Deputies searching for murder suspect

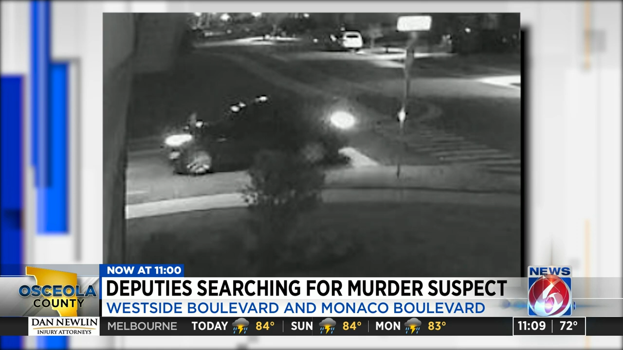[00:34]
Osceola County investigators need your help right now. They want to find the masked gunman seen riding in this black Chevy Equinox back on February 2nd. The same men they say approached two victims who were simply walking to their vacation rental home on Westside Boulevard and Monaco Boulevard.